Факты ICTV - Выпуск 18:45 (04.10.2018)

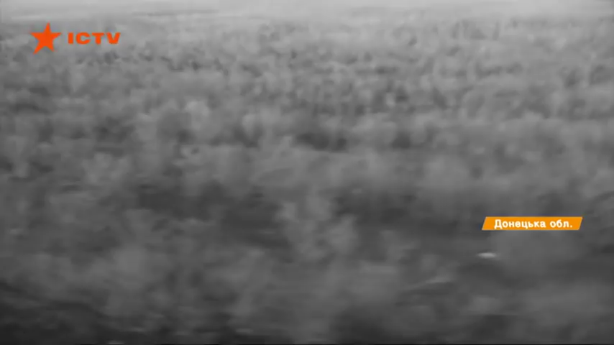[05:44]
На Світлодарській дузі ввечері, як ми їдемо на бойовій машині піхоти, перші осінні дощі перетворили дороги на болото,
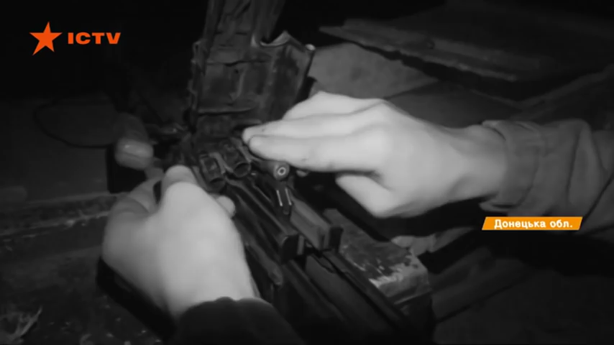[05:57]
Армійці чистять зброю, у прилади нічного бачення дивляться в бік ворожих позицій.
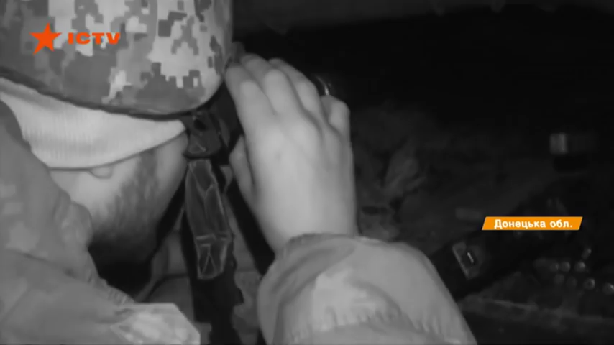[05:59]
Руху там поки немає.
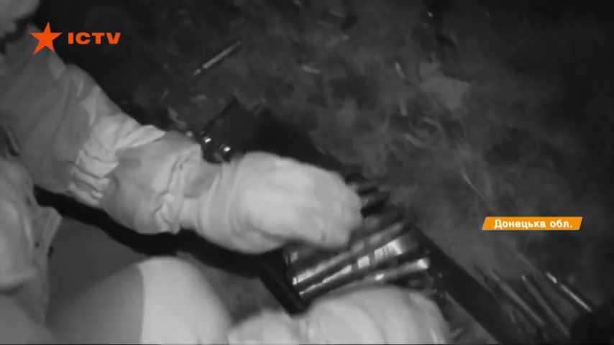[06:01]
Ближче до опівночі російські окупанти починають стріляти. На прицільні постріли українські військові відповідають вогнем із кулемета.